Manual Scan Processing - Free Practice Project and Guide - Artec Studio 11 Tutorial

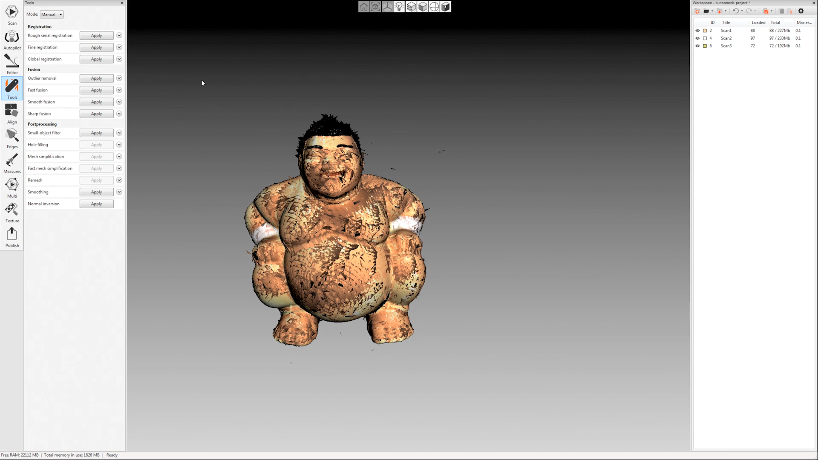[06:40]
The next thing we're going to do is outlier removal. And this is the next step in the processing guide. Also notice that it does say that it's for space spider scans. So you don't really use outlier removal for the Artec EVA.
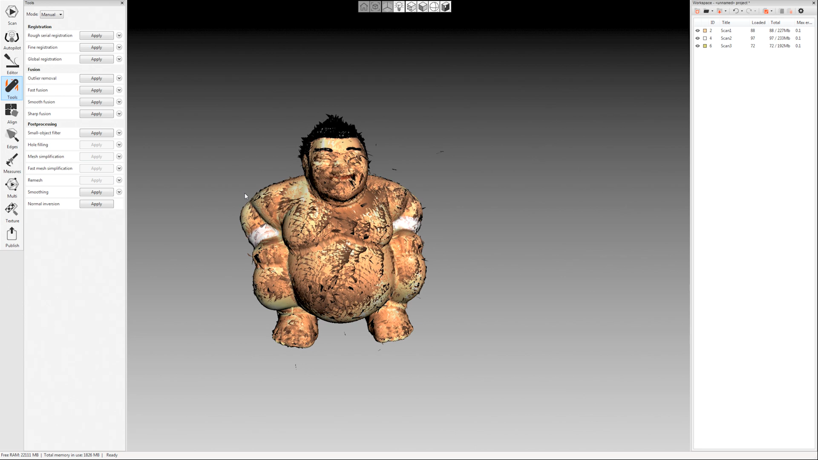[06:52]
This is the only place where it really differs. I am going to use it for this scan though because it is a spider scan. What outlier removal does is it's going to remove all this noise.
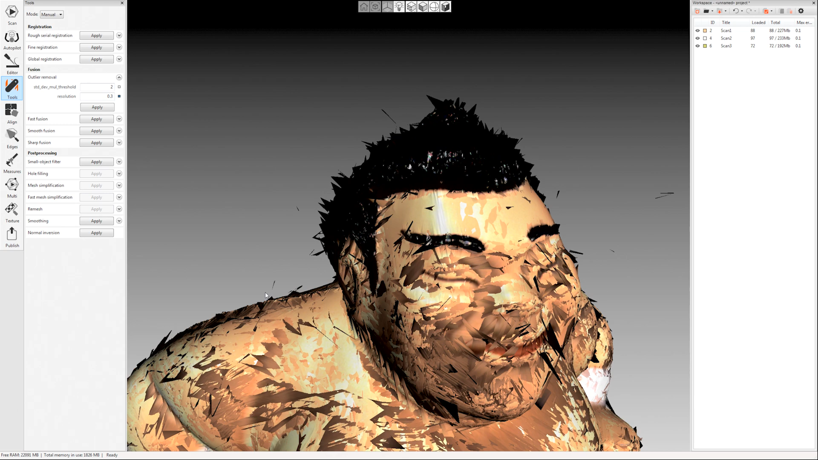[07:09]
See all these spikes and these random noise pieces just floating around. That can ruin your small details. So we want to run outlier removal to get rid of those. Two is the standard that's the default. You can if you want something a little less aggressive you can set it to three. That helps sometimes. And you want this resolution to be whatever resolution you want your final fusion to be at.
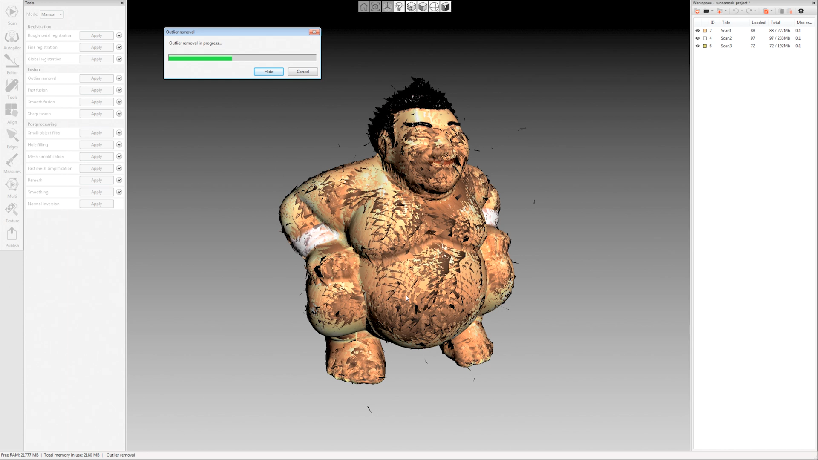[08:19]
A little note over here you won't get this if you're running through this this project with me here. But every now and then you'll get a warning over in this column. We have a separate video for that where I'll show you how to get in there and edit frames if needed. So you can manually move frames around and remove things and make your quality better if you need to.
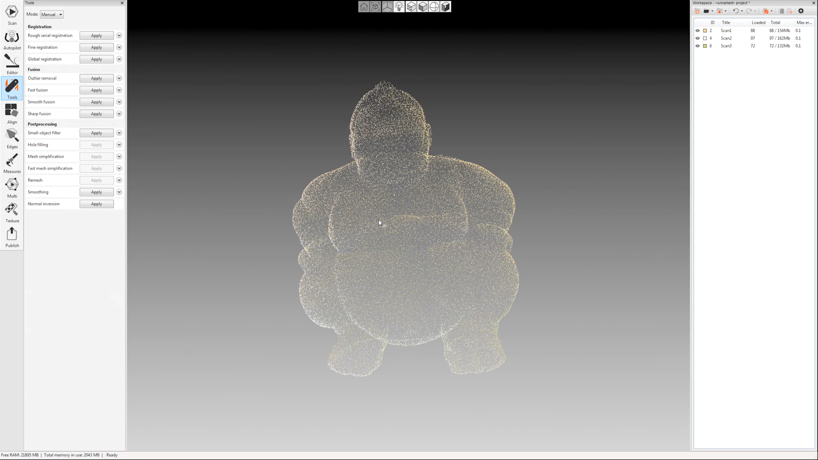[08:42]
Okay so outlier removal is done. Notice it looks a lot cleaner. It removed most of the spikes and things floating around the object here. The next thing we're going to do the next step is fusion. So we have a couple different fusions here.
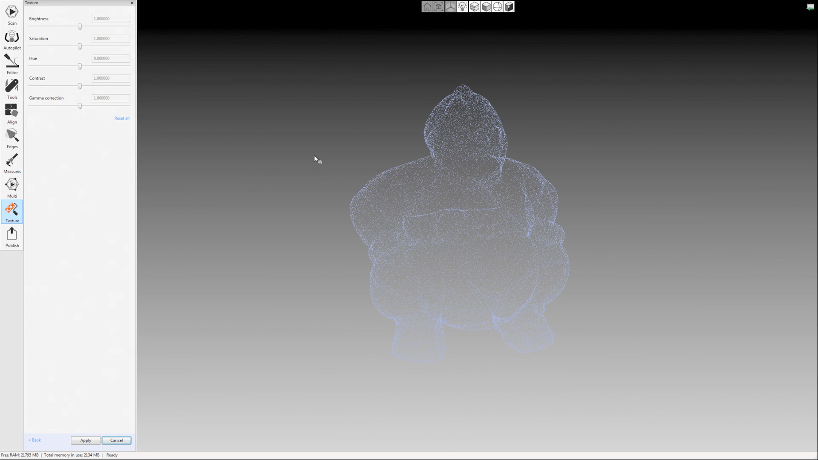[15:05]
So leave that checked and then also there was an in paint missing texture option that I left checked as well.
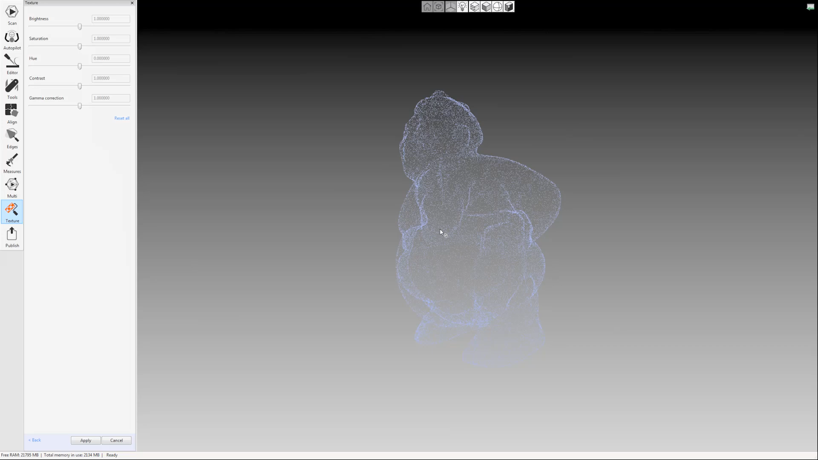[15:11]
If you're ever missing any texture in your model it'll fill in that gap in the texture based on what's around it.